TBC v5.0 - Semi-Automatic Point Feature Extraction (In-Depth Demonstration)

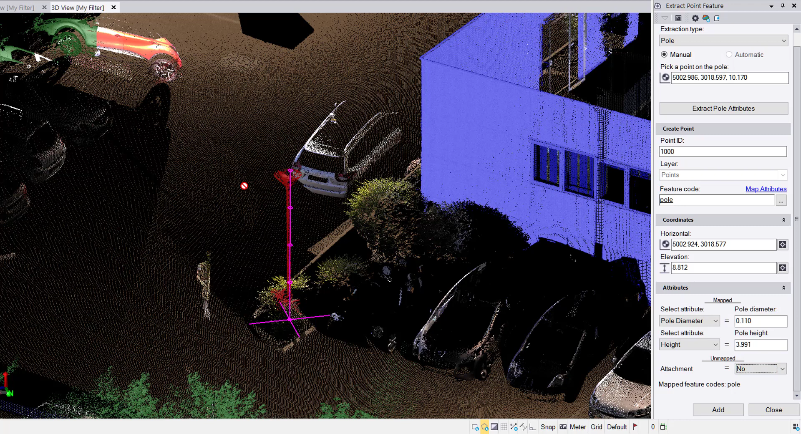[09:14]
This is just one of the attributes that we've set in the feature code library or that I've set for the pole feature code. And no, there's no attachment on this. Attachment would be like a sign hanging from the side of it. And hit add.
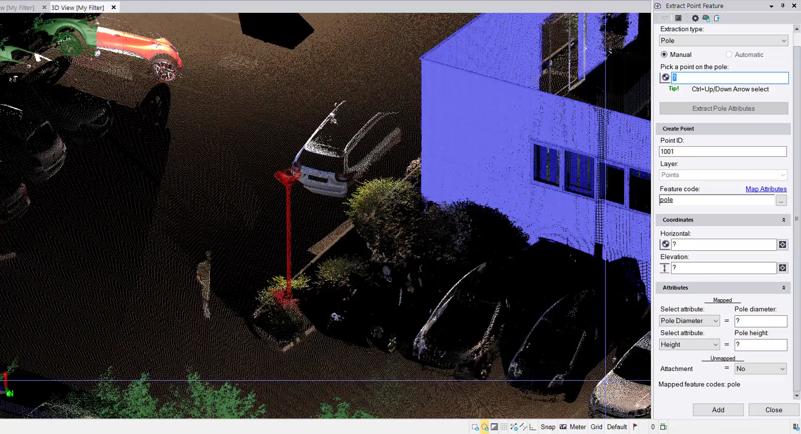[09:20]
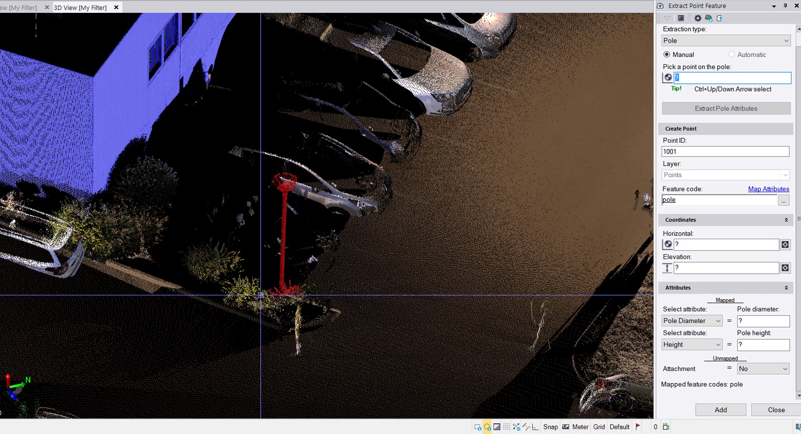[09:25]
And I have this block object. It isn't showing up because I have my raw data turned off.
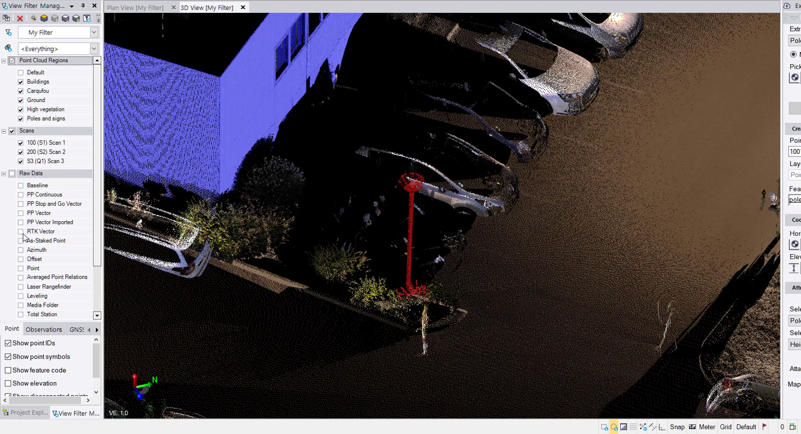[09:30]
I'll turn points on and we have our point with a block. Excellent.
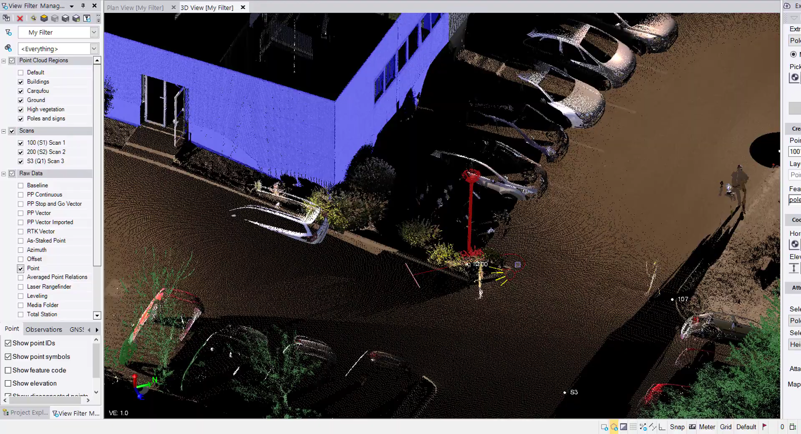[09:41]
So there's the pole extraction. I've got a sign over here.
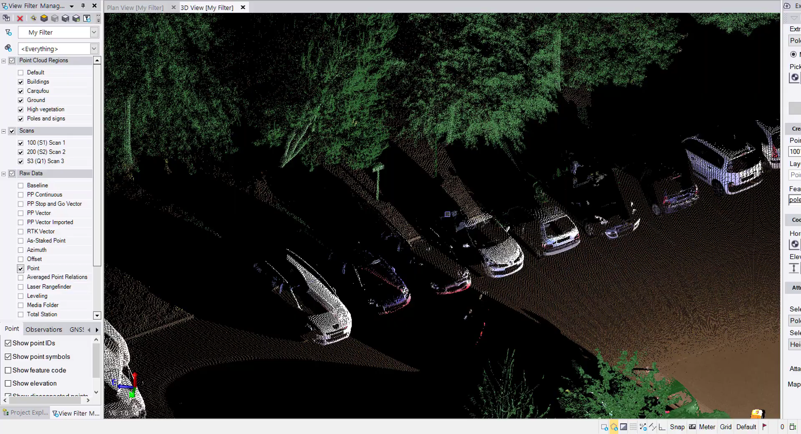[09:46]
It has been misclassified as high vegetation because of its proximity to this tree. Although that won't affect the accuracy of the point extraction. So in the extraction type, I change the selection to sign.
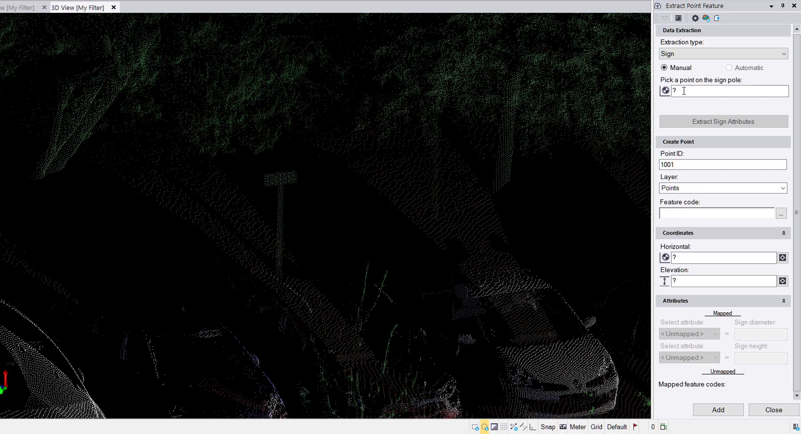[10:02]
In manual, I simply select a point on the pole and press the enter key.
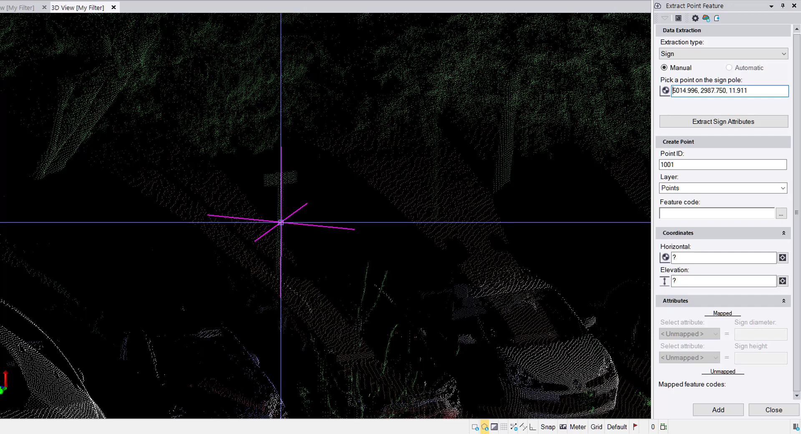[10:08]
I could alternatively click on the extract sign attributes button.
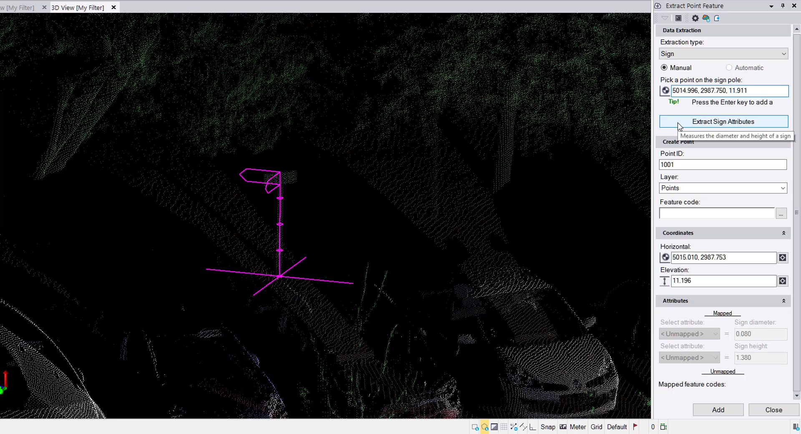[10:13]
And there's the sign extracted. We have our coordinate at the base of the sign, our height of the sign. It's a cool little graphic to indicate that we're extracting a sign and not a pole.
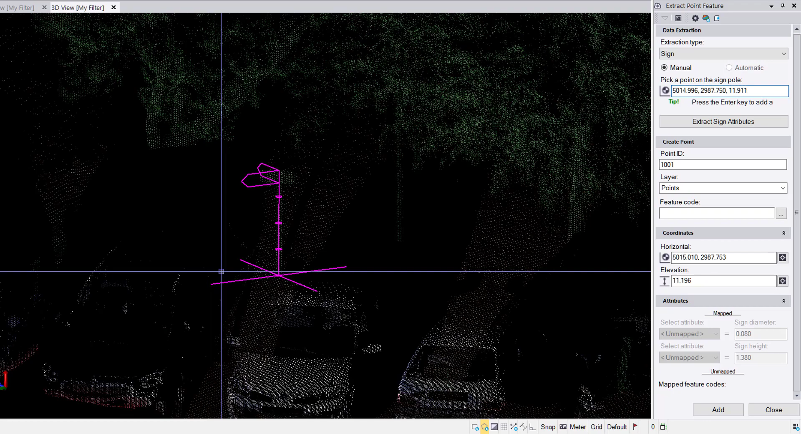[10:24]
And we have the diameter expressed with circles.
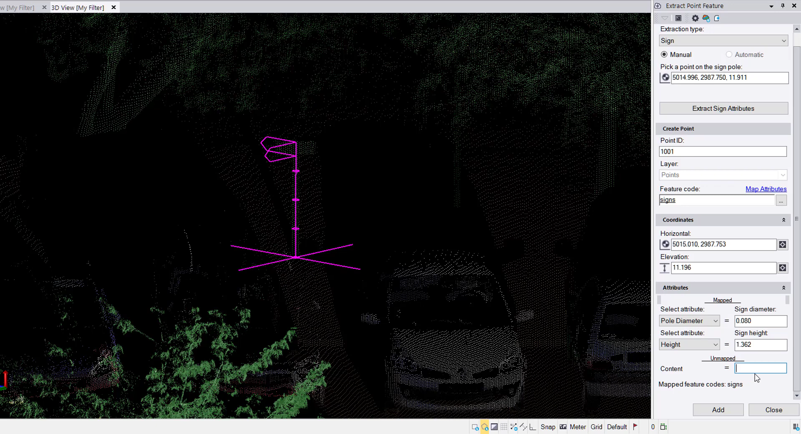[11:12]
And then again, I'll quickly map the attributes that I want selected. I have a box set up for content in case it's a parking sign, handicap sign, anything like that. And I will hit add.
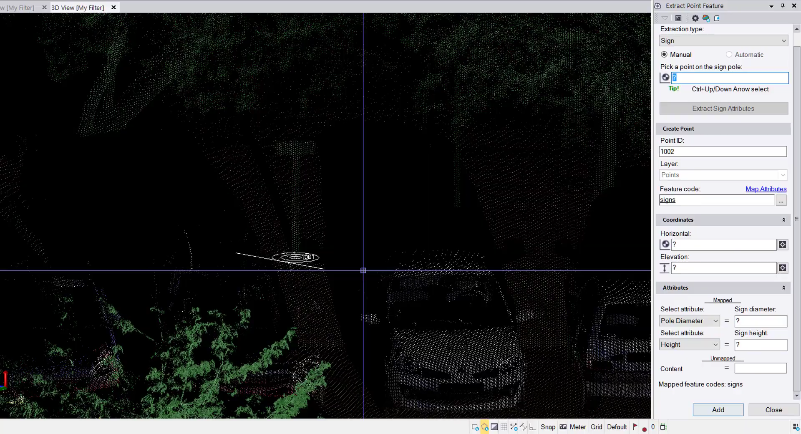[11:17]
Perfect. And there's our point, ready to go.
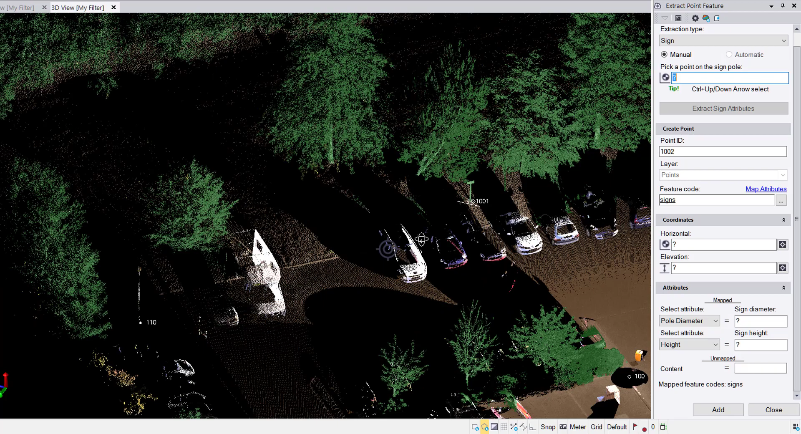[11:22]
Now onto trees. In trees, we have both a manual and an automatic mode. With this, you simply select a point on the trunk of the tree, press enter.
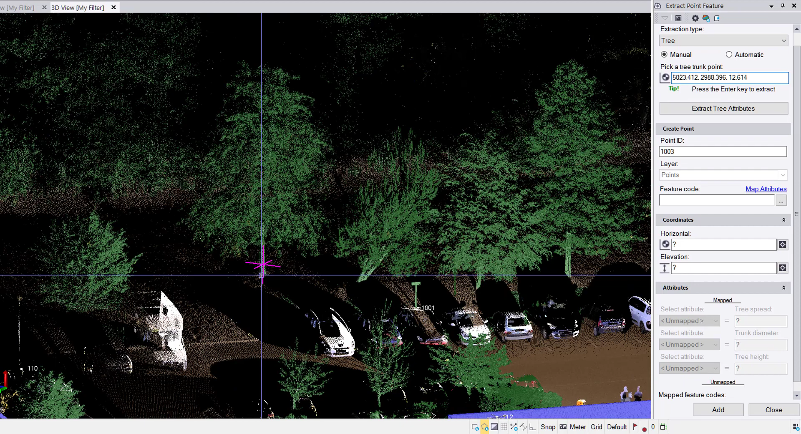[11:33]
It will extract the attributes associated with that tree.
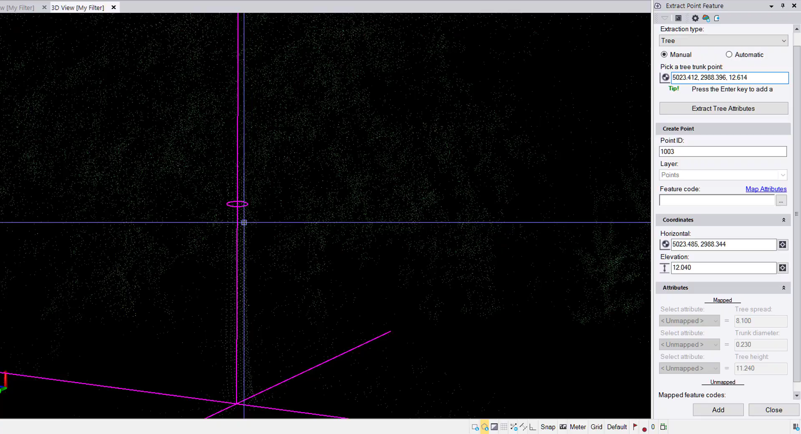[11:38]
We get the trunk diameter, the coordinate at the base, the drip line or the size of the canopy,
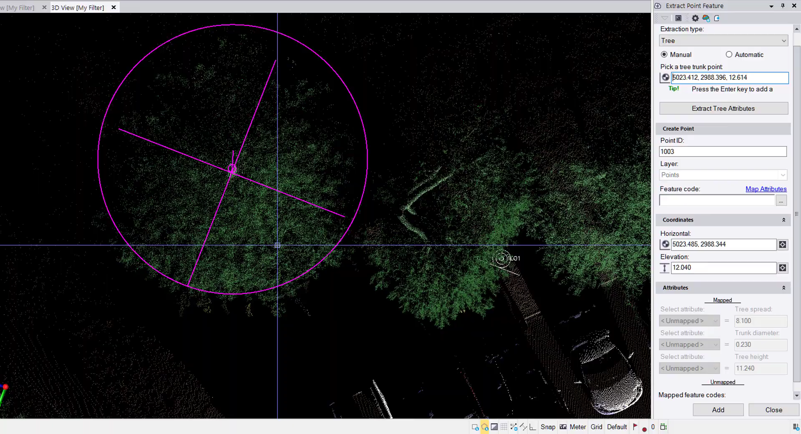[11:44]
and the height of the tree. You enter a feature code. The feature codes are all passives. You don't have to enter it every time, but I'm switching the type of feature that I'm extracting, so I do have to enter it in. And then we enter, or we map the attributes for spread, diameter, and height. And I can enter in the type.
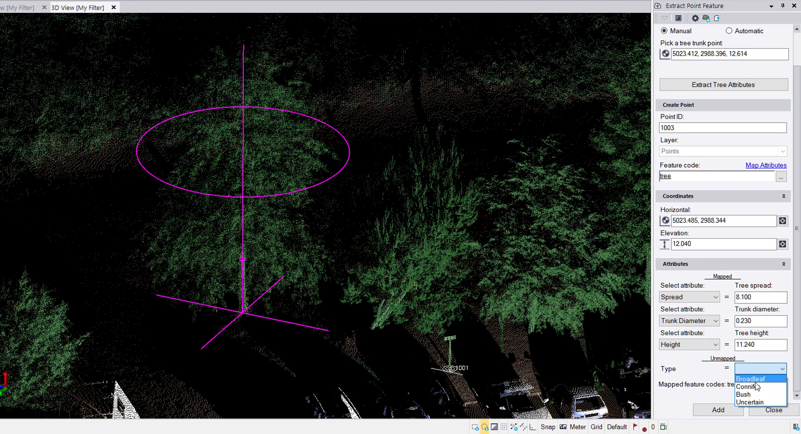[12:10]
I've got broadleaf, conifer, a bush, or uncertain. You might want more granularity in your, this is determined by the feature code library.
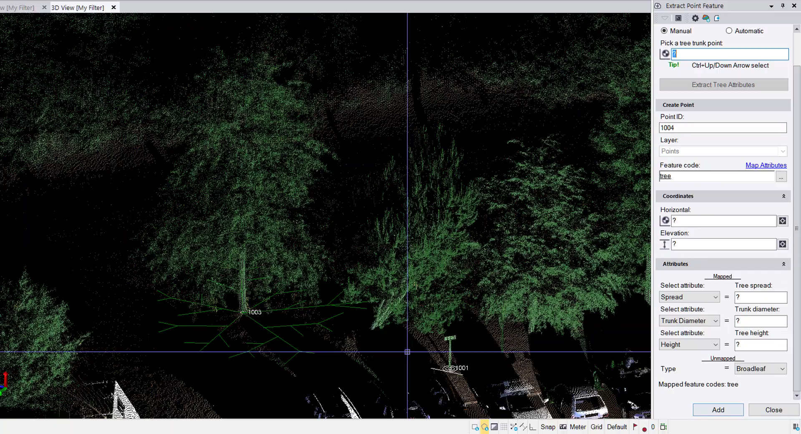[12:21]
And hit add. Excellent. There's a tree. Let's go for another one here.
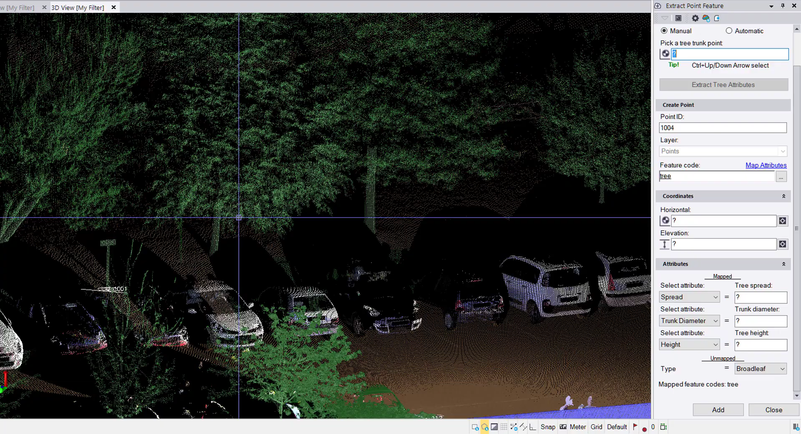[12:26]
Click on the tree trunk. Enter.
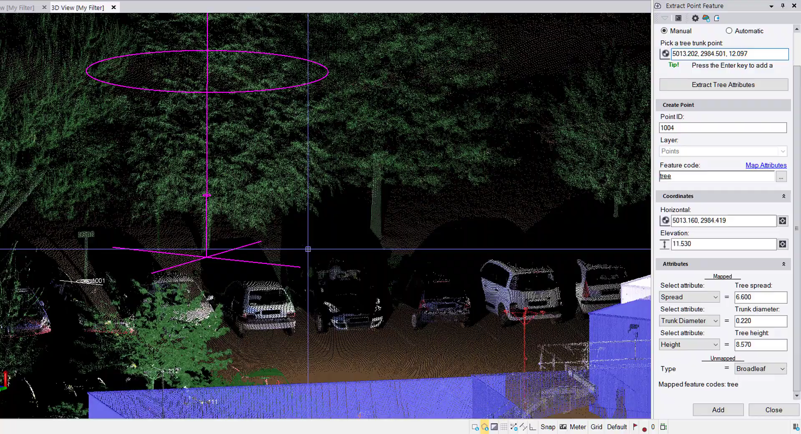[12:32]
Because I've entered all those values already. Do a quick visual confirmation. Yeah. Hit enter again.
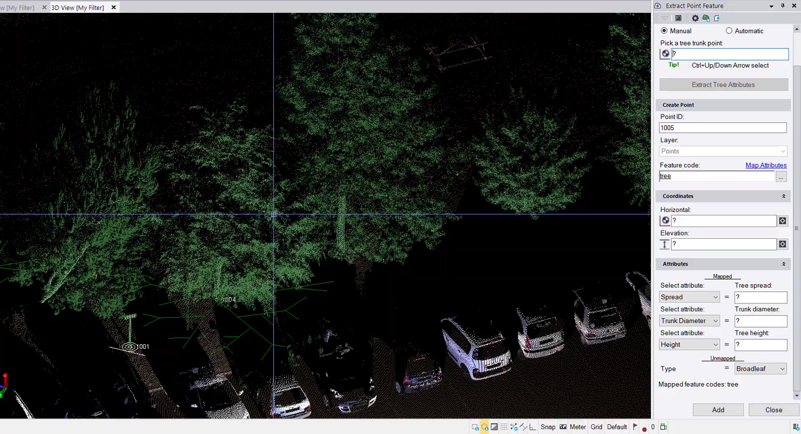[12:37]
And we have a scaled block feature that is at that point.
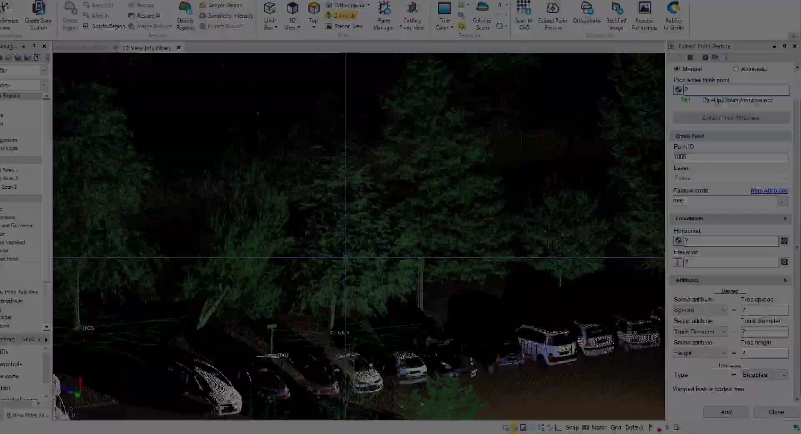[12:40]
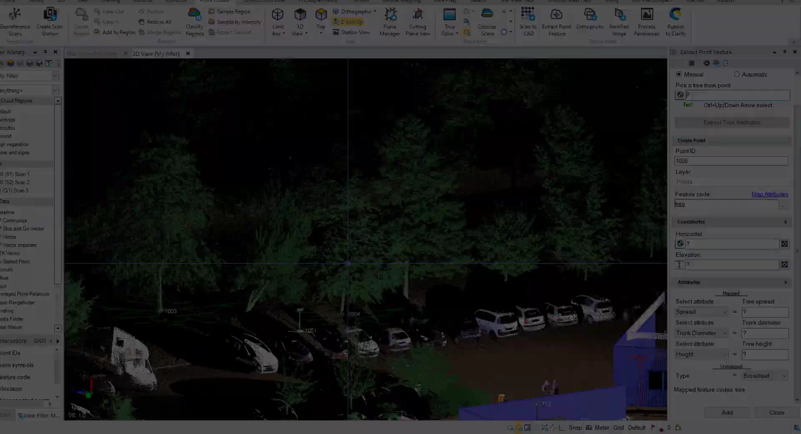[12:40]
So there is the manual tree picking extraction. You might be asking, why use manual when I can use automatic? Well, I'm going to show you the best way to use the automatic extraction in TBC version 5. So first thing to know is that when the extract point feature command is opened,
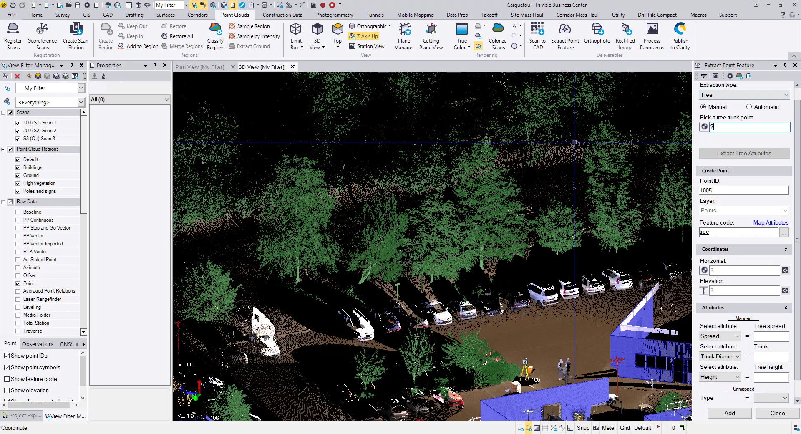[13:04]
all of the points that are visible are the ones that will be searched through to find trees.
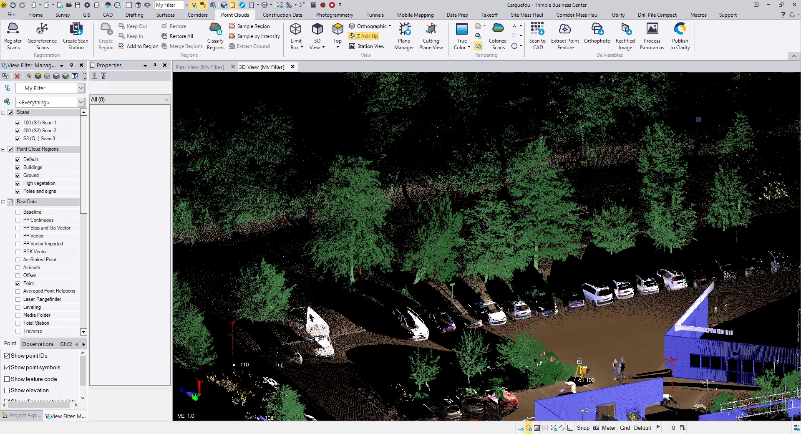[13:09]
So I'm going to close the command with my properties open.
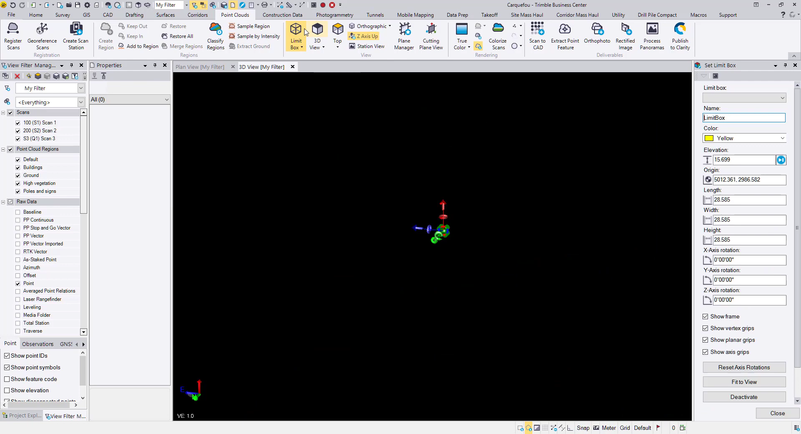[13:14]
I'm going to open a limit box in the point clouds ribbon view limit box. And I'll just get a couple trees here to give a good demonstration.
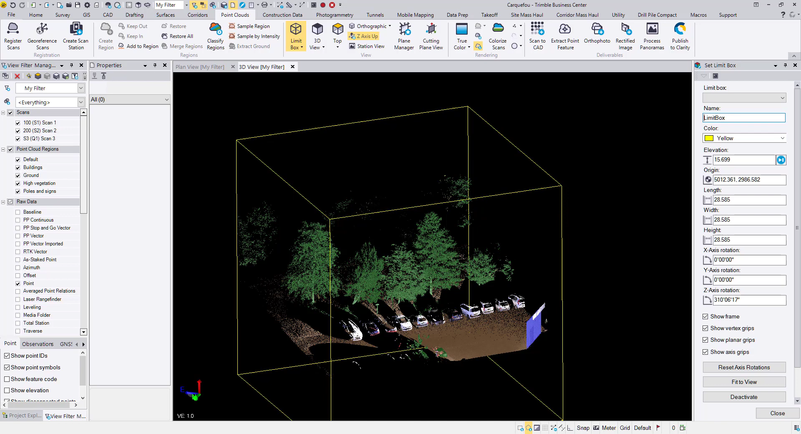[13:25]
Maybe a couple that look like they will be easy to use and a couple that looks like they might be a bit of a more of a challenge.